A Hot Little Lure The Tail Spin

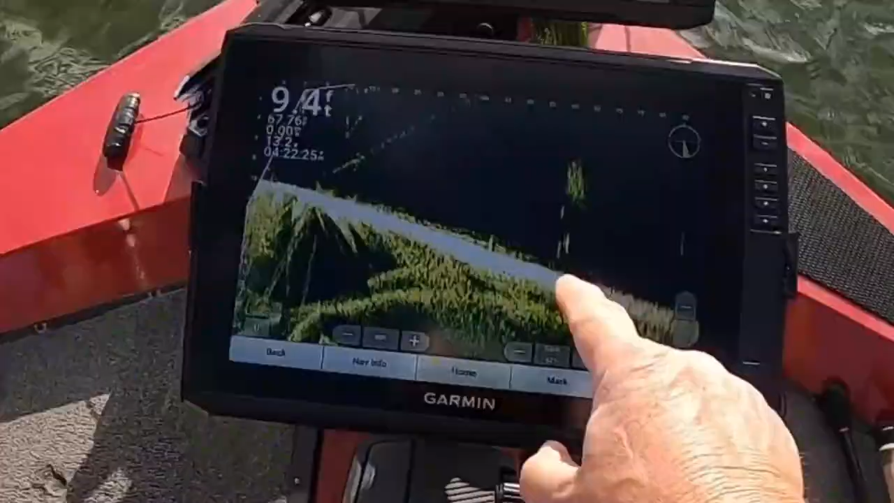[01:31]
That's the bass up under here.
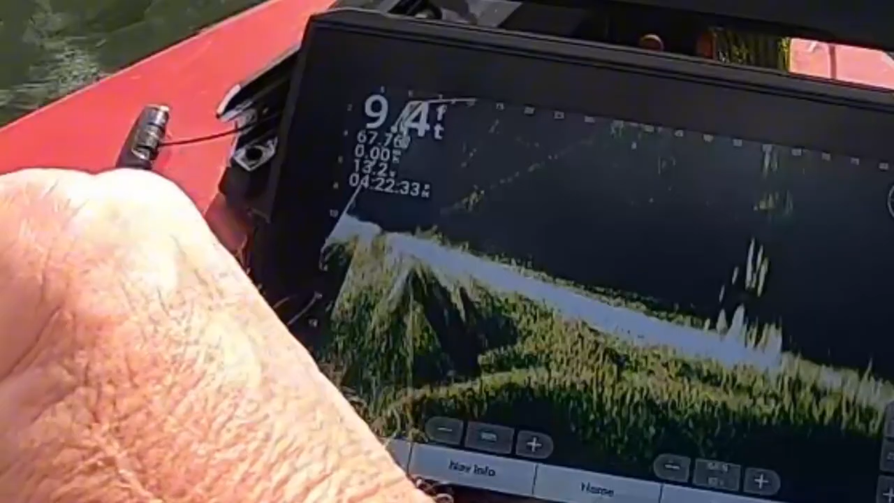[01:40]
On screen: depth 9.4 ft
Got to go right in there on them. All right.